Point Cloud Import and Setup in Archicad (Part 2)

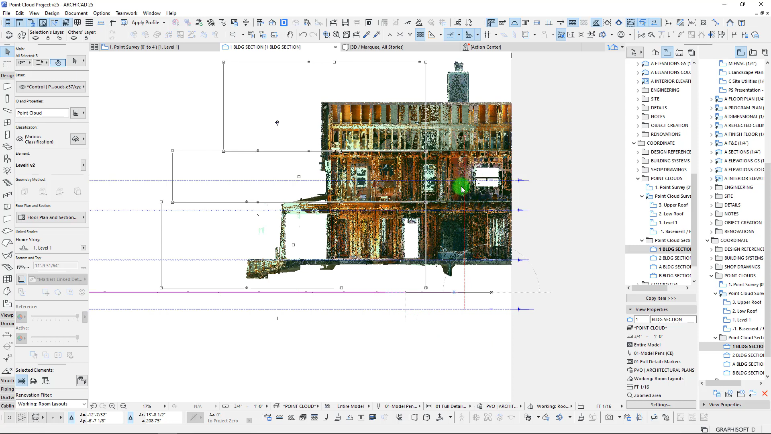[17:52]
And I'm just going to drag this. And I want to make sure that I'm bringing this straight across here. And we're going to end up somewhere kind of in this vicinity. I believe we're going to actually overstretch it to begin with. And then we will bring it back. So, actually, in this case,
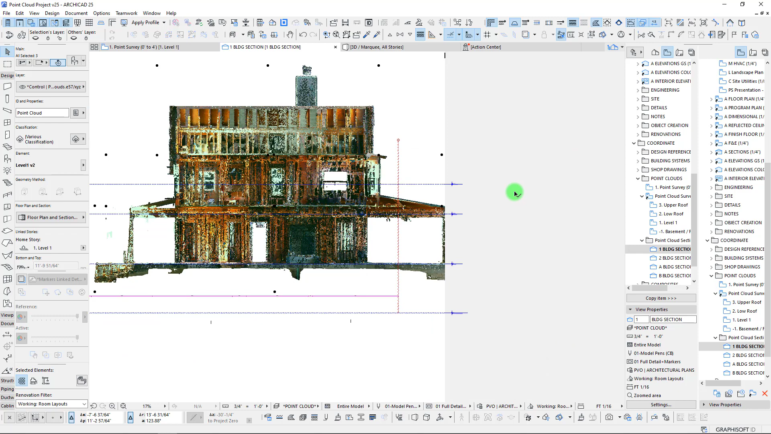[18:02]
likely we will want to use, we're going to stretch it further. I'm trying to find a good point here on our edge that we can use as a reference.
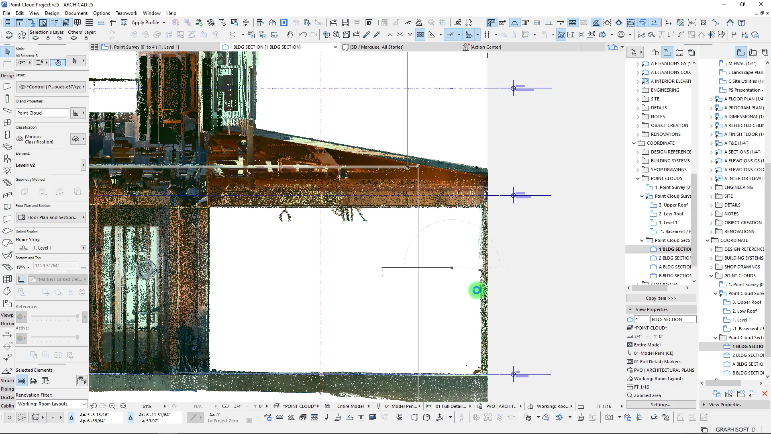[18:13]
Now, we certainly have our post that we could use.
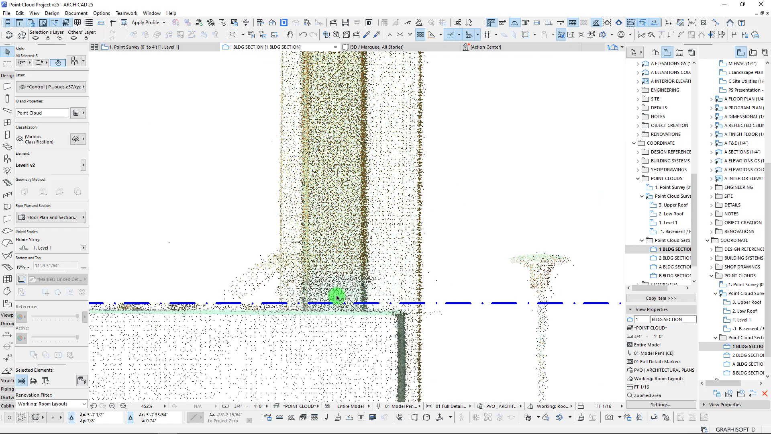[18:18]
Alternatively, we could use the concrete face here. We could use the center of our post. We've got some different options for sure. I'm kind of thinking in this case, let's go with like a center point on these posts.
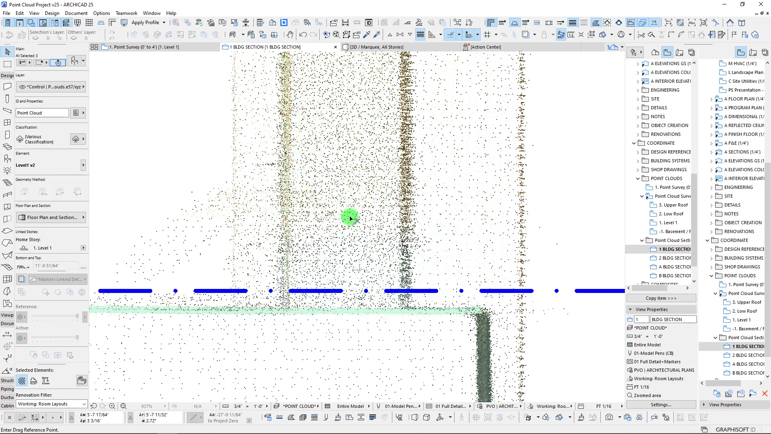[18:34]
So, I'm going to take it from that assumed center point there.
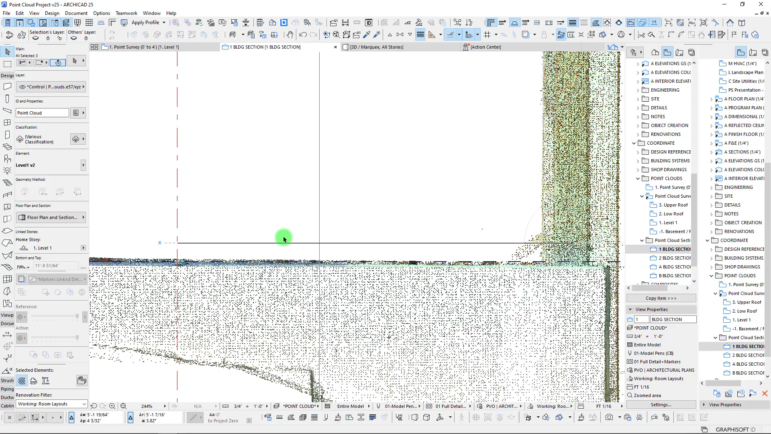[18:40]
And we have snapped it right in the middle. If we wanted to try to get this a little bit more accurate, one thing that we could do is we can drop in a line here.
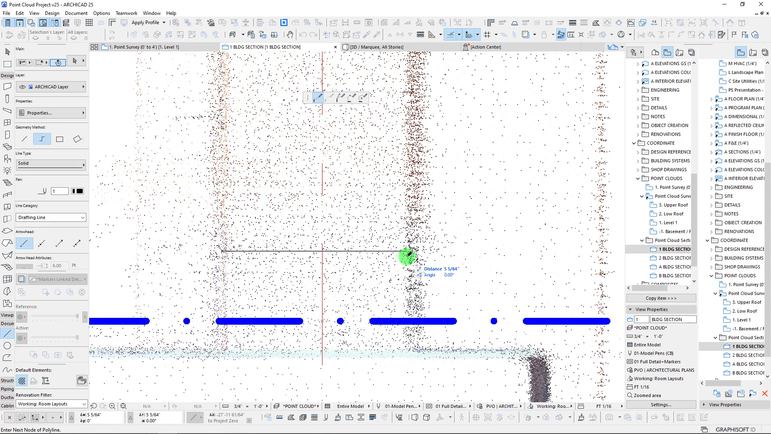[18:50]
And then use that reference point as a location to drag this over.
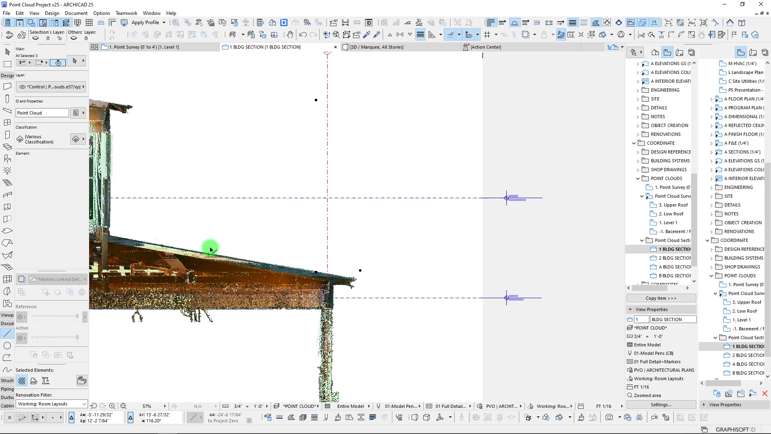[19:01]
So, in order to do this, I'm going to have to select all three of these again. And then we'll zoom back in.
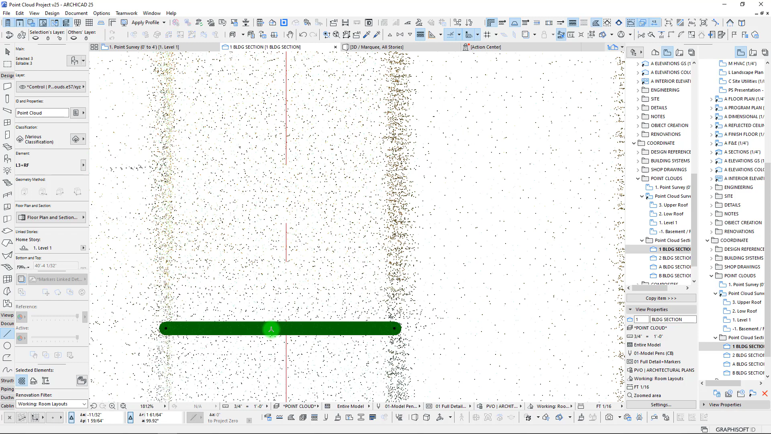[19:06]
And once again, we are going to use that center point one-eighth of an inch over.
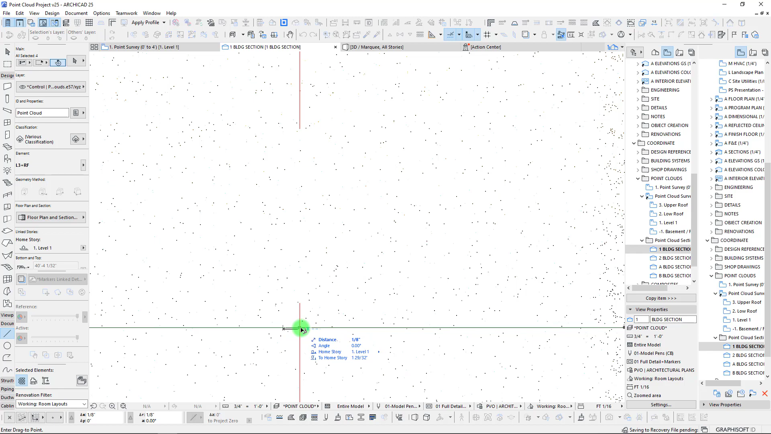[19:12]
And, you know, we're still kind of guessing here, but it's looking good.
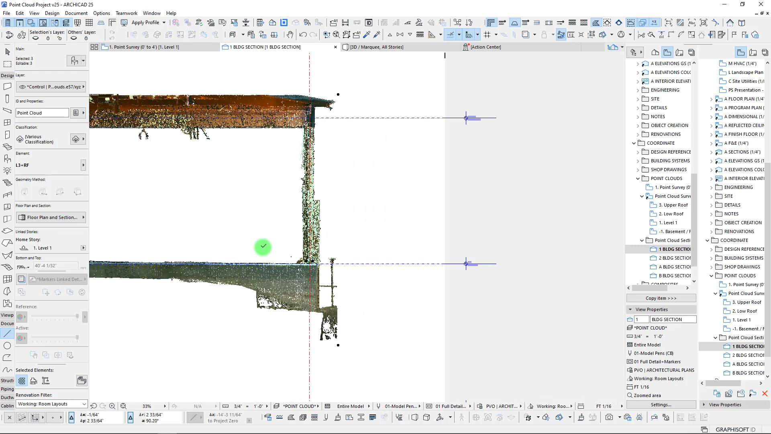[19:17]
So, okay. That is our alignment in our first direction.
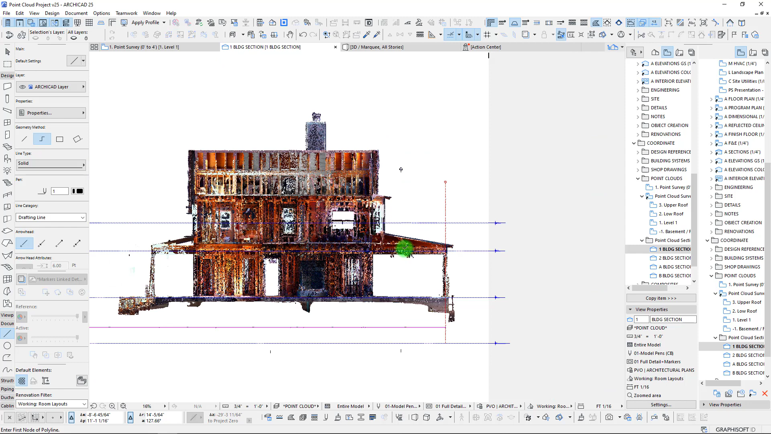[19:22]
Our next direction is going to be along section A here because we're already set up in the first direction. So, let's wait for this to load.
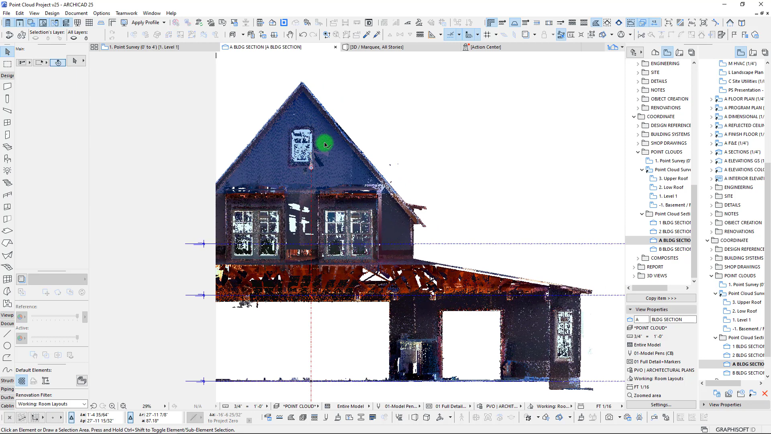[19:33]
We want to pick up our three point clouds here. And I'm going to drag this over.
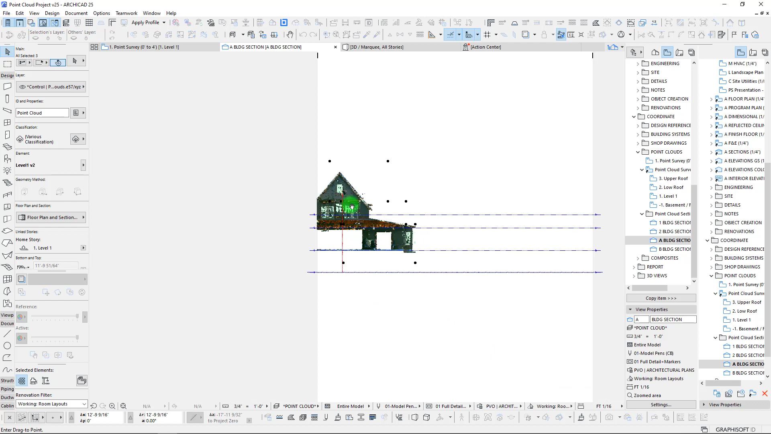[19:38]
And we're just going to overextend it. And then we'll drag it back. And so, in this case, I can see right in, you know, through this model essentially.
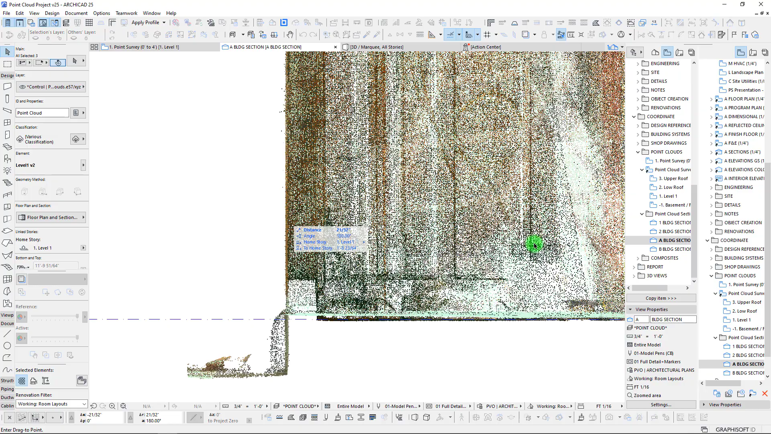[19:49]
And we are going to use the face of stud to
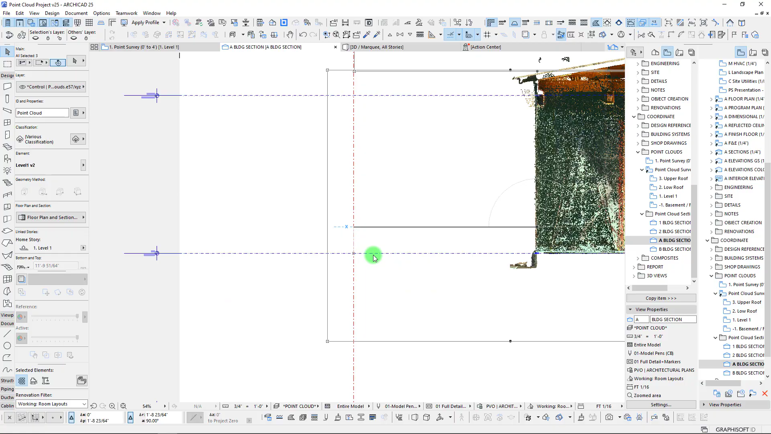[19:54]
set that on our grid lines there. So, that looks good.
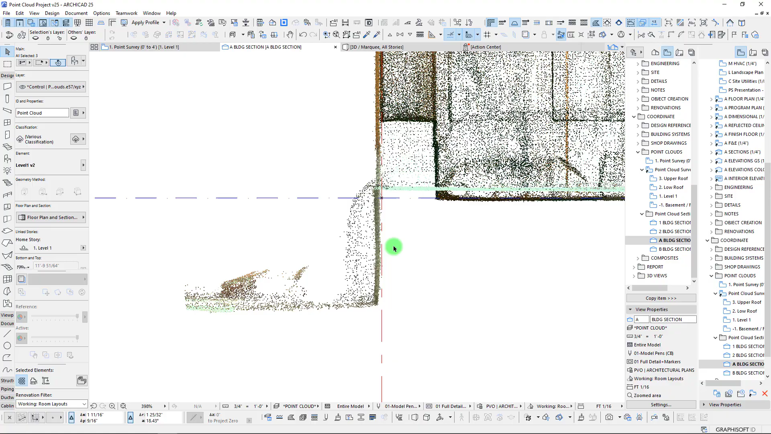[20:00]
So, yeah.
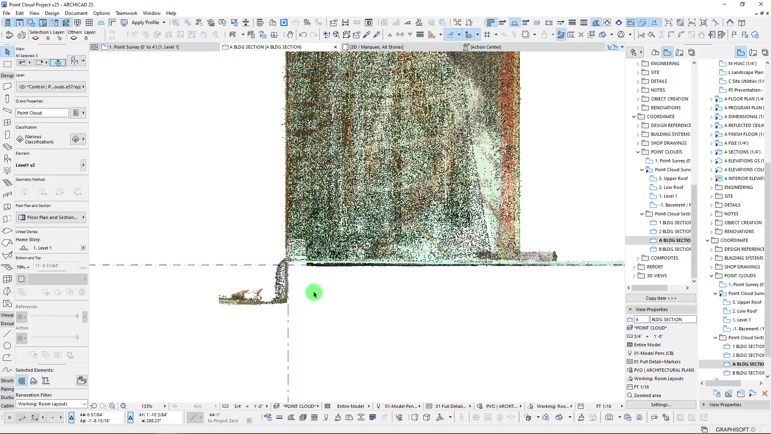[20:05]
It's interesting to see here. Obviously, our project in the middle,
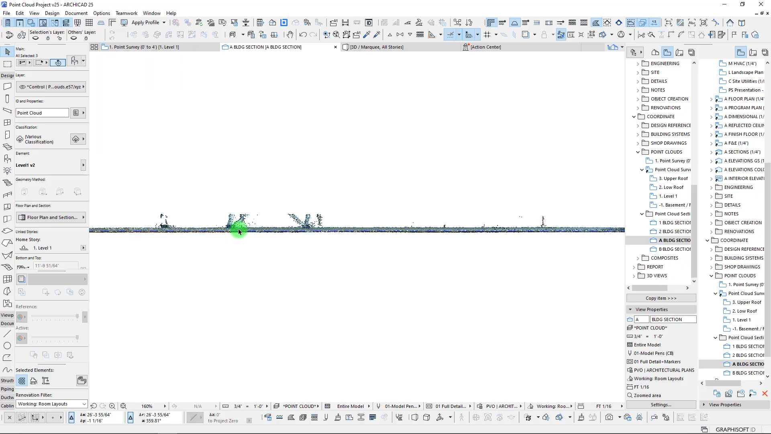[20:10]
our elevation on that floor slab is, in this case, slightly different than on the perimeters.
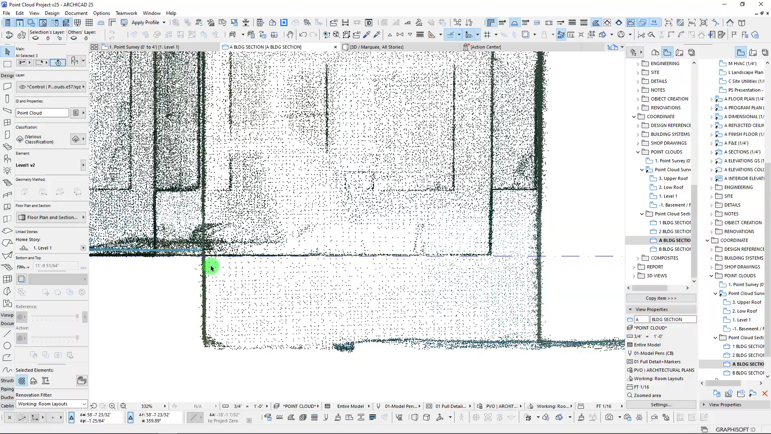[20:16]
But that's okay. That's kind of to be expected in a lot of cases.
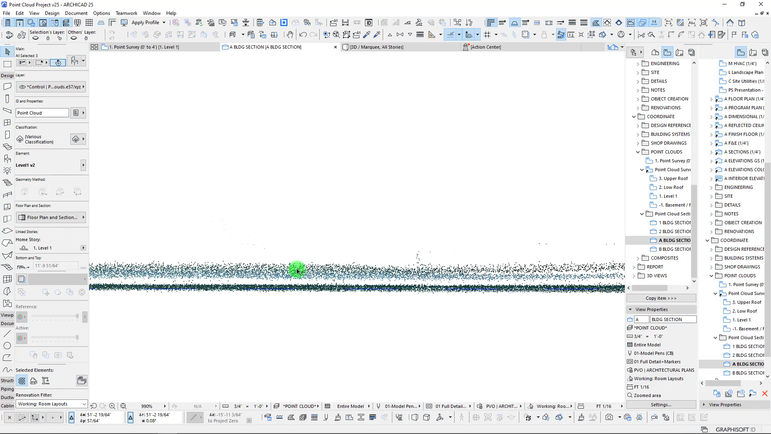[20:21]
On these floors here, there's a lot of cables and things that may actually be just kind of laid on the floor. That's why we're going to get a little bit of noise on the floor.
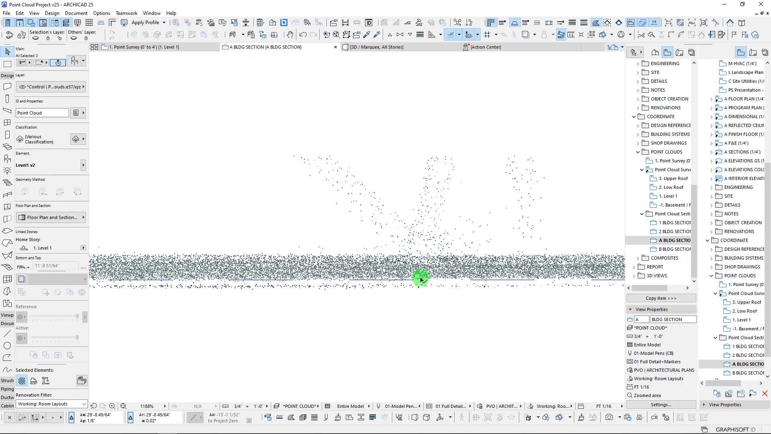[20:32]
But we know that we stuck our floor right at the center of our project at that location, right in the middle of our project.
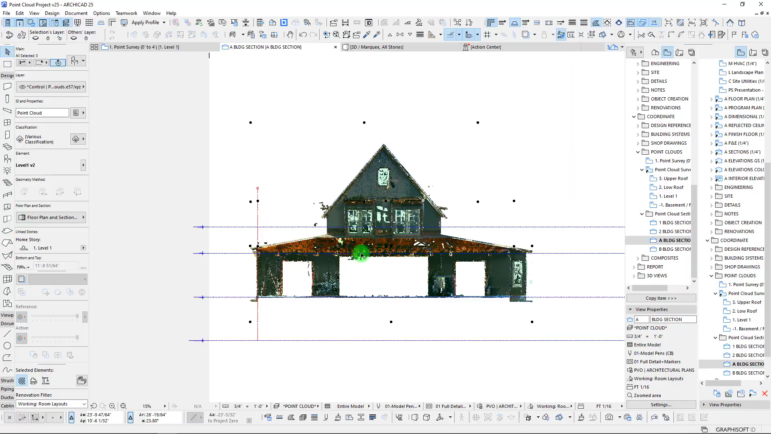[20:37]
This is actually probably a cut here through our
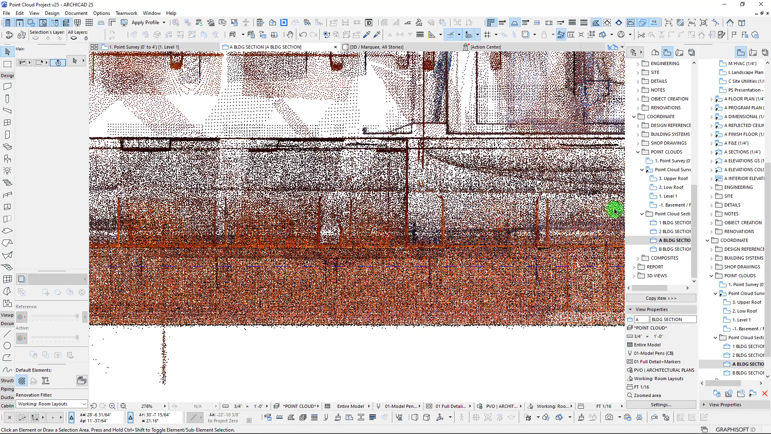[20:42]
canopy because we're actually seeing our windows upstairs. But, yeah. Now that we've done that, we have adjusted things over. And so, now we are pretty well set in our coordinates here. So, at this point, we can certainly start taking our other sections, dragging them over. So, something like that might be good.